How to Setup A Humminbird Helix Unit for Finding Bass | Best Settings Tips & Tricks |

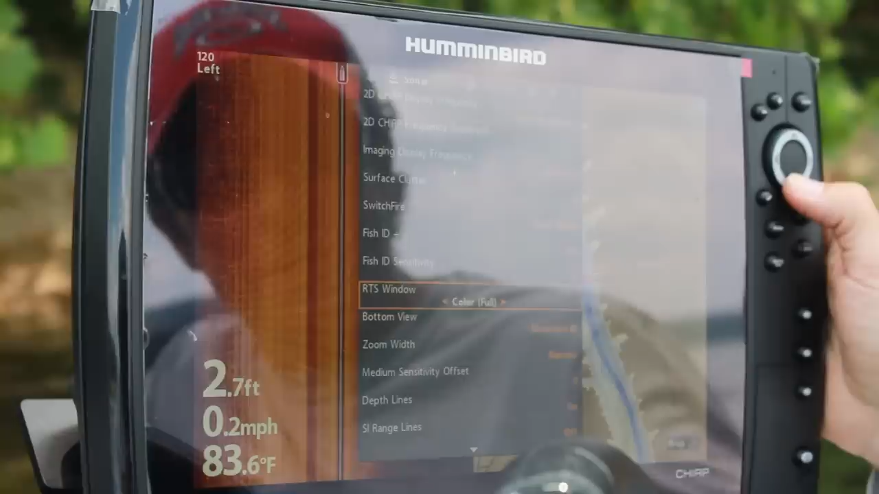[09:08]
On screen: depth 2.7 ft, water 83.6°F, speed 0.2 mph
Nothing else I'm going to really change significantly. We'll look at our side imaging and down imaging menu here in just a second.
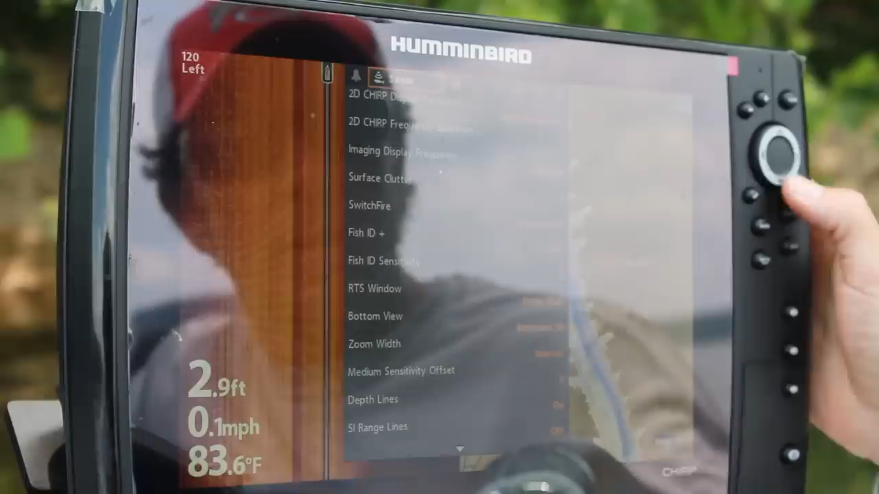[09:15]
On screen: depth 2.9 ft, water 83.6°F, speed 0.1 mph
If I look at my navigation screen. So navigation is going to be your charts and maps.
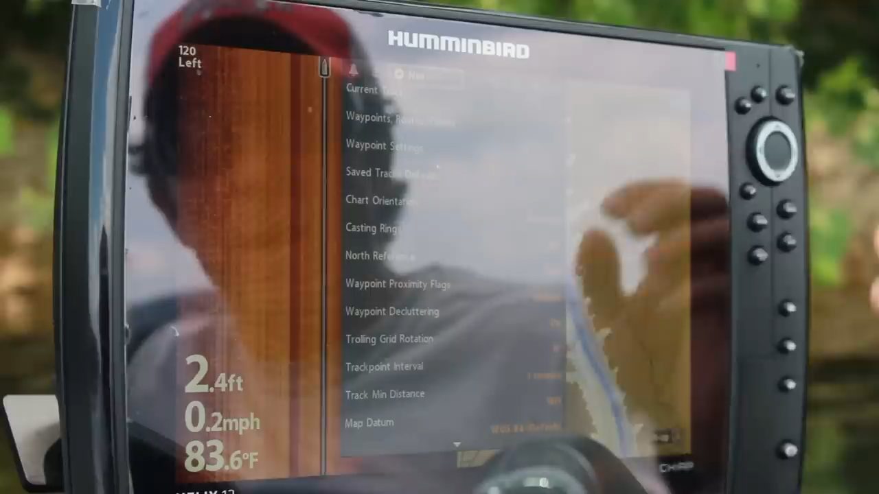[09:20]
On screen: depth 2.4 ft, water 83.6°F, speed 0.2 mph
The only real thing that I usually change on here is I'll go down here to chart orientation.
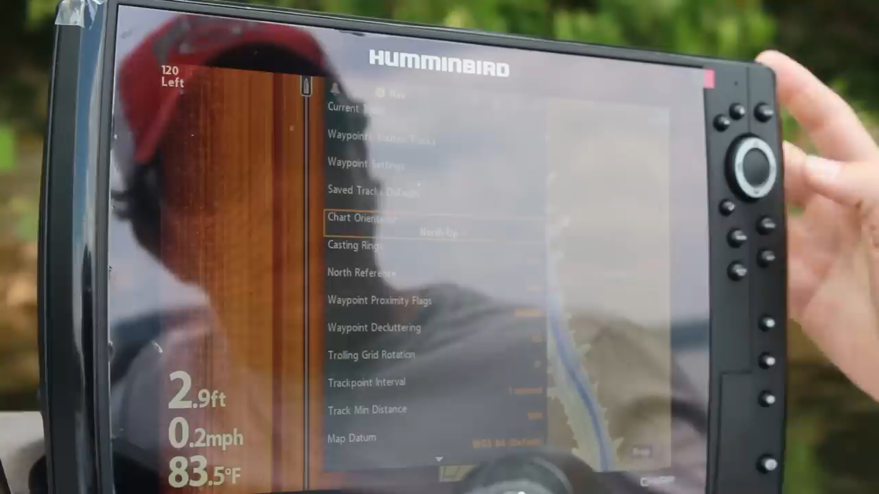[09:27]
On screen: depth 2.9 ft, water 83.5°F, speed 0.2 mph
And I'm just going to hit my arrow here. I turn it to course up. Now, different people prefer to use this different ways.
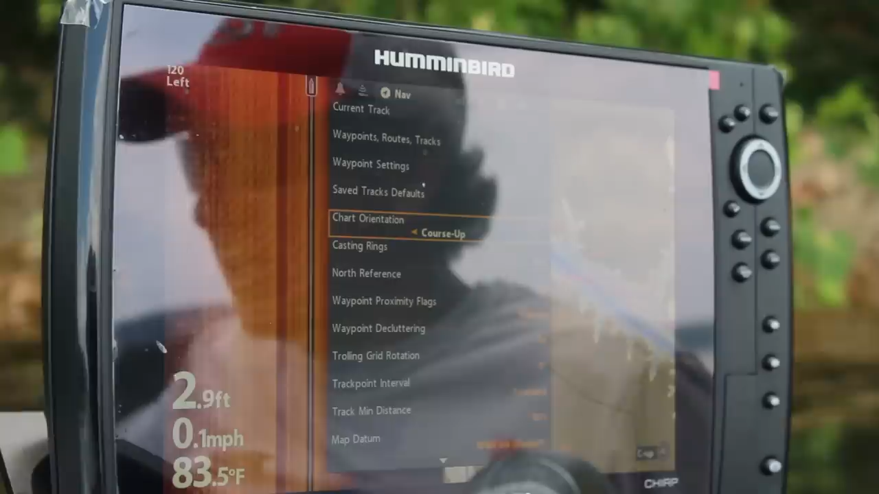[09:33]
On screen: depth 2.9 ft, water 83.5°F, speed 0.1 mph
I'm telling you how I prefer to set up my unit. Course up means that the direction that I am traveling,
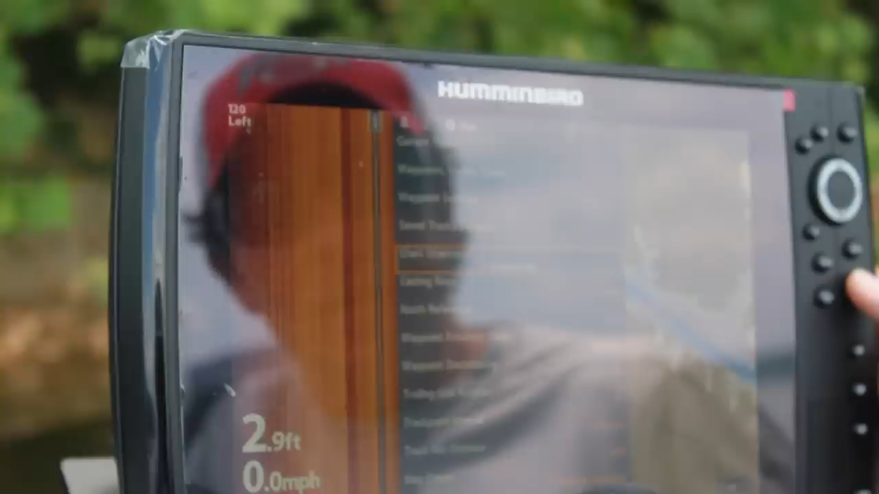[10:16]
On screen: depth 2.9 ft, speed 0.0 mph
I'll just go through these other ones real quickly. Again, I'm not making many changes from what the factory settings are.
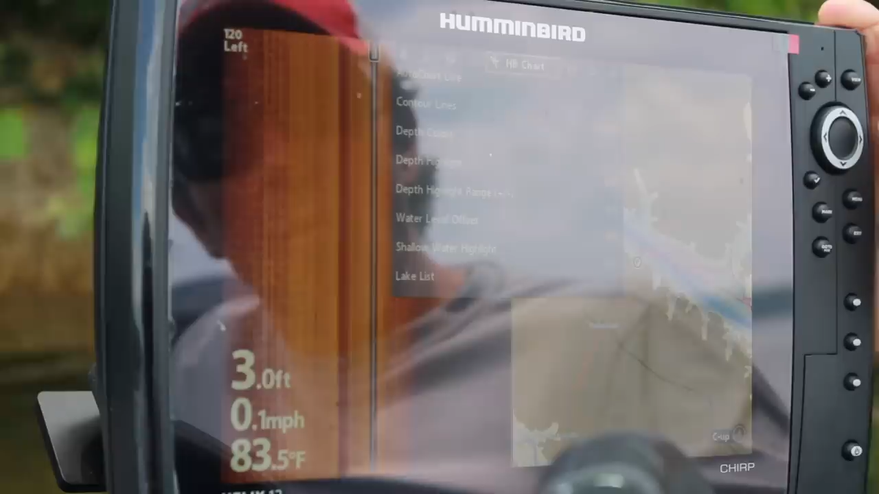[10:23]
On screen: depth 3.0 ft, water 83.5°F, speed 0.1 mph
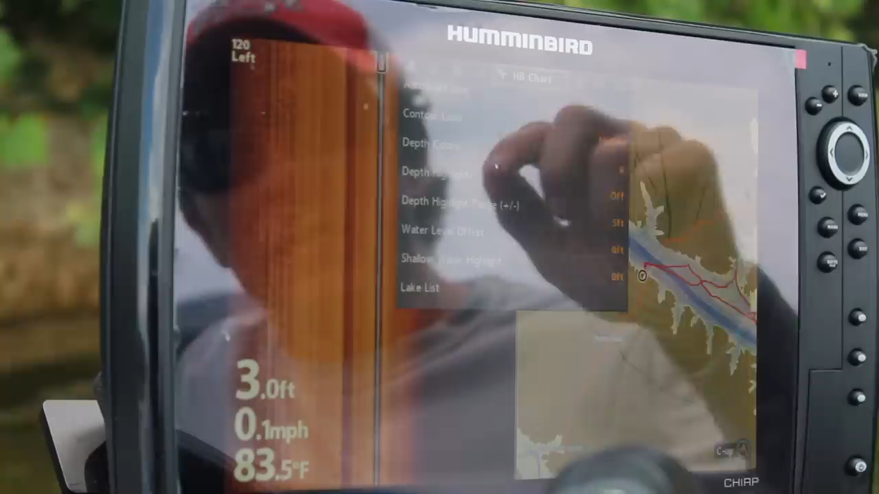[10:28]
On screen: depth 3.0 ft, water 83.5°F, speed 0.1 mph
We'll talk about the chart here for just a second. One of the very best features about Humminbird are being able to use the Lake Master Charts.
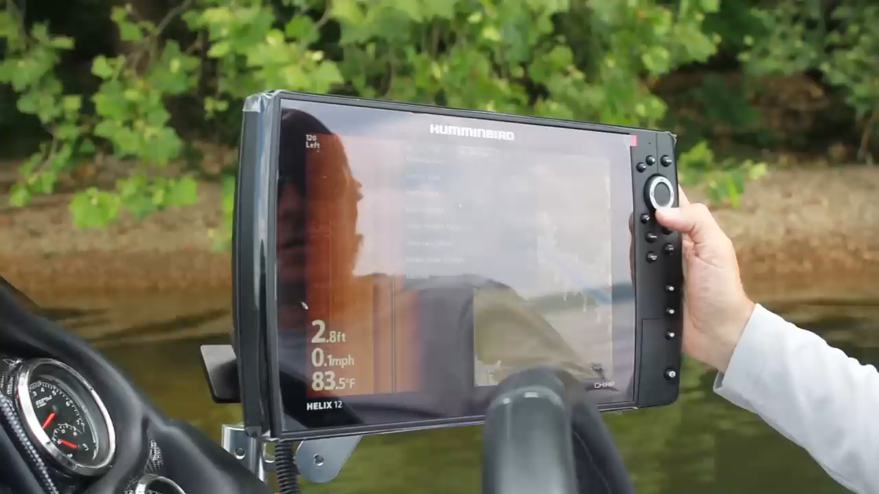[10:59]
On screen: depth 2.8 ft, water 83.5°F, speed 0.1 mph
So if we go down here to depth colors, you can basically change what colors you're going to see in different areas.
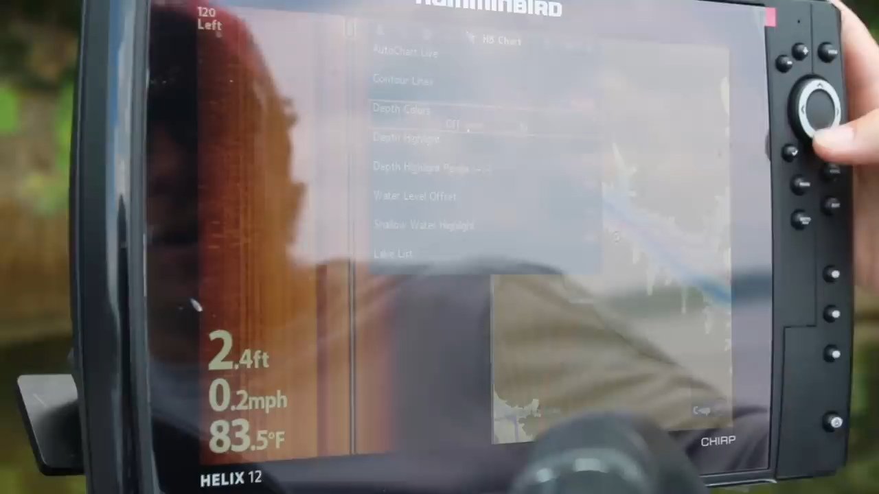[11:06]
On screen: depth 2.4 ft, water 83.5°F, speed 0.2 mph
So two ways to set this up. On depth highlight,
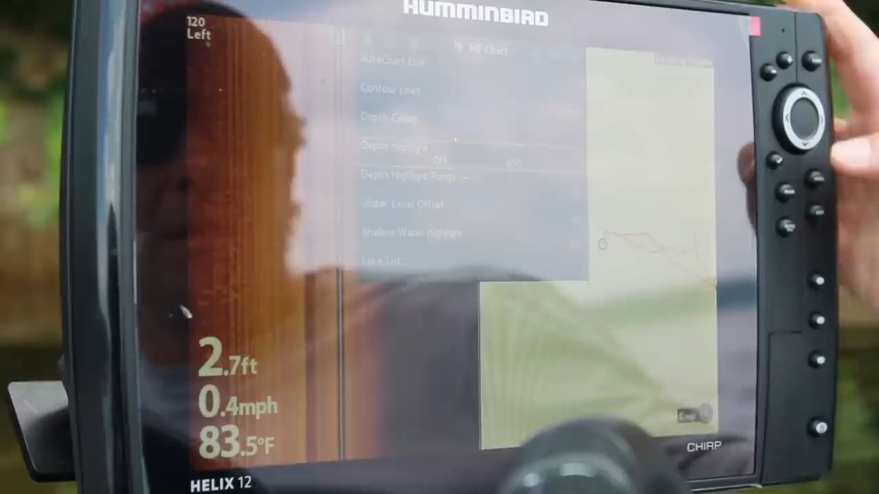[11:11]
On screen: depth 2.7 ft, water 83.5°F, speed 0.4 mph
let's go over and change our view here so we can see what we're doing.
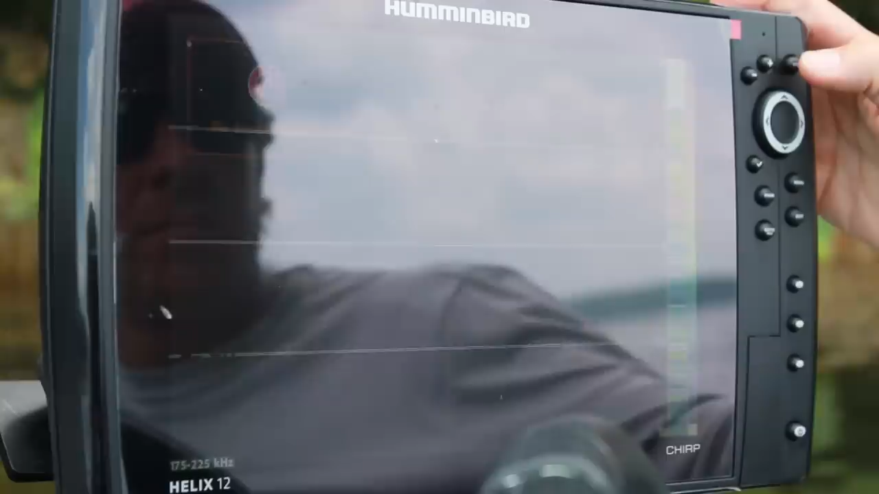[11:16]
I'm going to go to the map screen so we can actually watch it happen on the map.
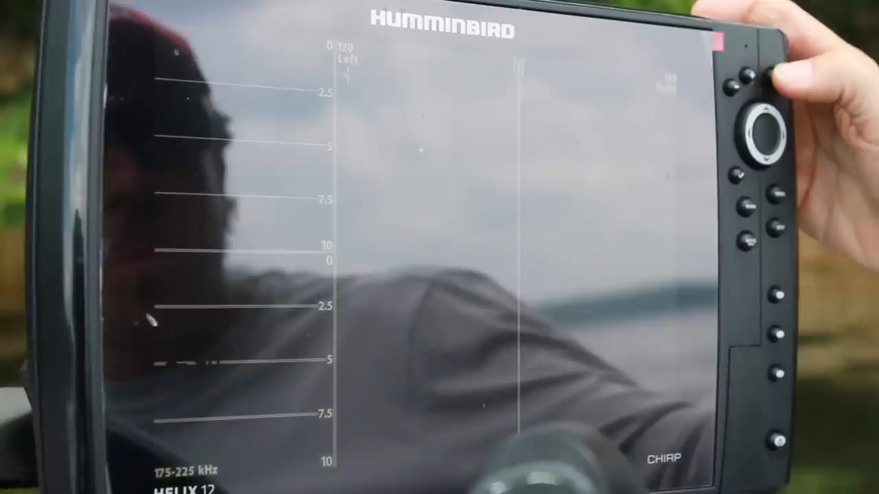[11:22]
Alright. And then let's travel out here to the middle of the lake.